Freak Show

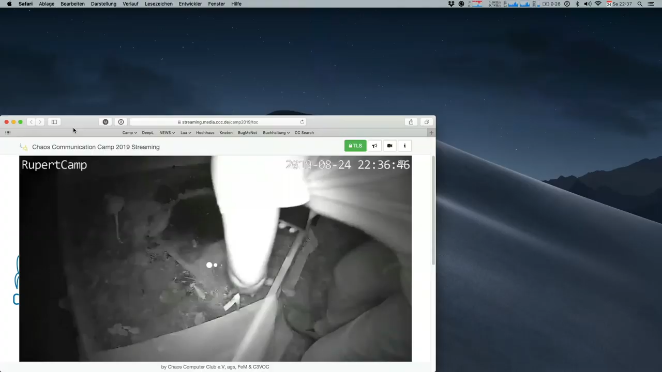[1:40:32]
Rupert Leaks. So, und das soll jetzt live sein? Du bist aber sicher, dass dieser Mensch im Bild da auch zugestimmt hat? Klaut er die gerade oder keine was Ahnung. Macht er mit dir? Aber hier strömt ja auch nicht wirklich. Wahrscheinlich geht das wieder alles nur mit an. Buffering. Starte doch nochmal neu. 36, 2 Minuten alt. Ja, was soll ich machen? Ich kann es nochmal laden. Aber einfach laufen lassen. Live Crime. Ja. Geht wahrscheinlich nicht mit Apple. Gibt es schon livecrime.fehlkauf?